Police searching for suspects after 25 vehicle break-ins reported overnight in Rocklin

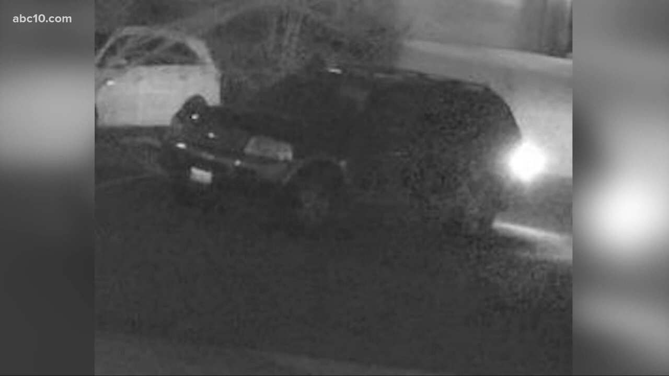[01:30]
Rockland police say the 25 cars that were broken into were locked and that they are still working on finding the suspects who got away in the 2000 Ford Explorer.